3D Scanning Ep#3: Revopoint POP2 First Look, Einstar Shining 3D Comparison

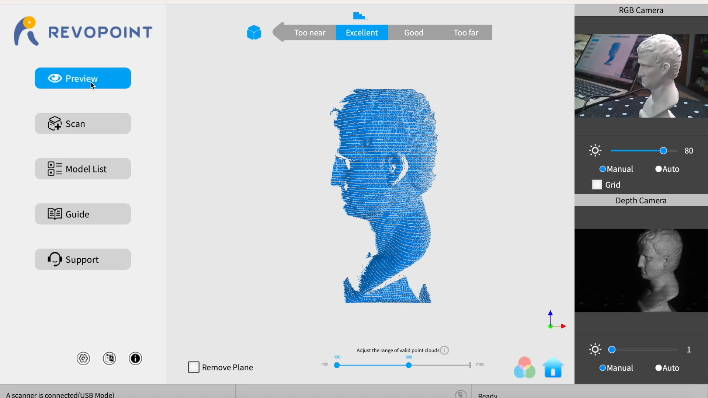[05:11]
And I'm clicking on everything I can. I love the way that the preview is set up. I think this is awesome with a too near, excellent, good, and too far. This is a great user interface. Go to the scan.
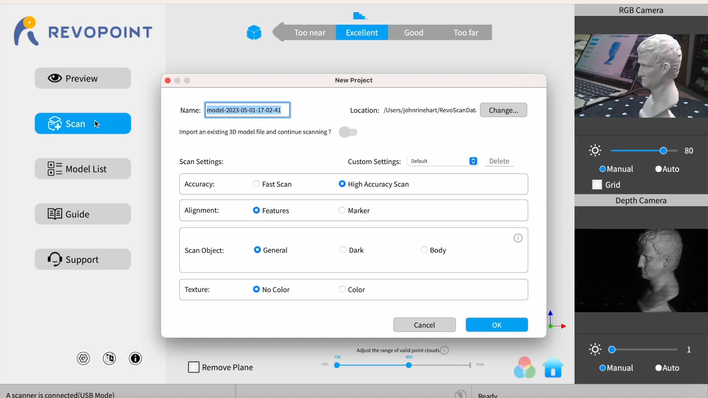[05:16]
It just wants to start a new scan. I don't want to start a new scan. I would like to calibrate. Go to model list.